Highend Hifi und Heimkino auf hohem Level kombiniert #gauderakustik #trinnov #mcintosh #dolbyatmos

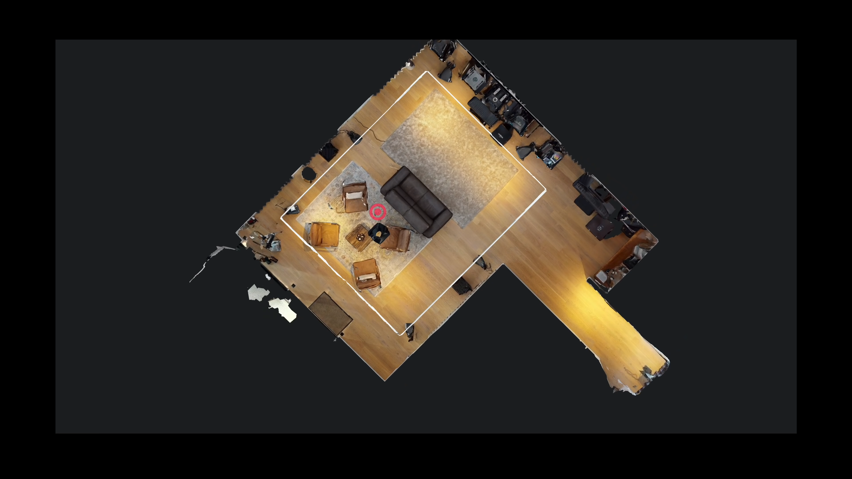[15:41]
Das Ganze ist so, schätze ich mal, so um die 3,5-4 Meter entfernt. Genau, richtig.